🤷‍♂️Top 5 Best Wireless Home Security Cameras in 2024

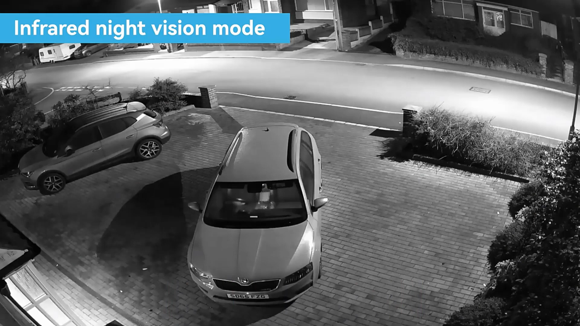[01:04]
You can create a variety of motion detection settings for the camera, including person detection,